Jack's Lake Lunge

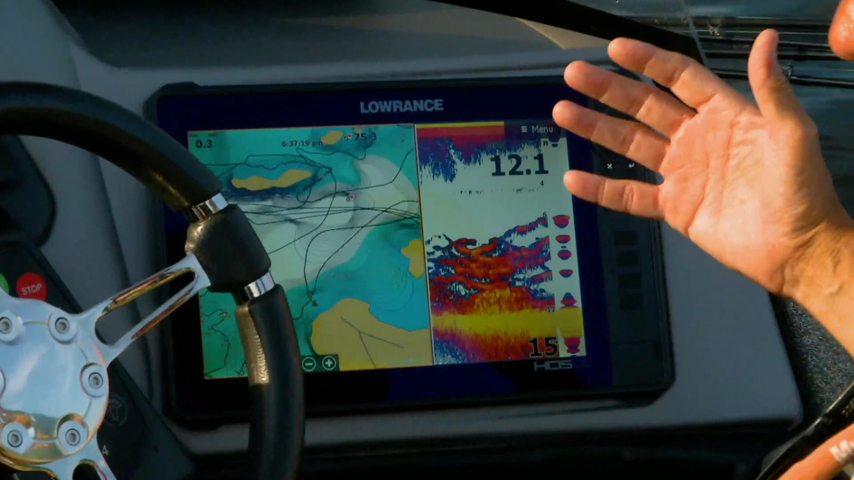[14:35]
And a lot of these weeds on Jack are growing to 12, 13 foot. You've got deep cabbage, you've got deep coontail.
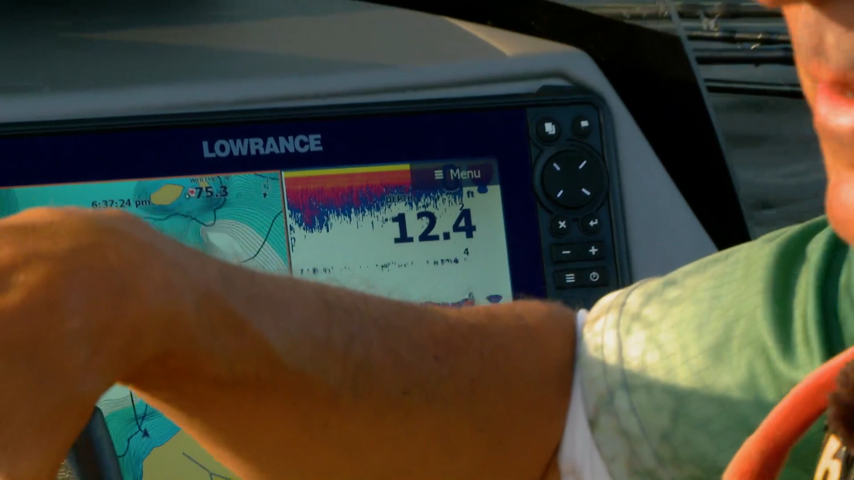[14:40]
And in a lot of situations on these big points or bars or up islands, the boat might be in like 20 foot and you're throwing up in this real shallow stuff that then beautifully breaks off the edge.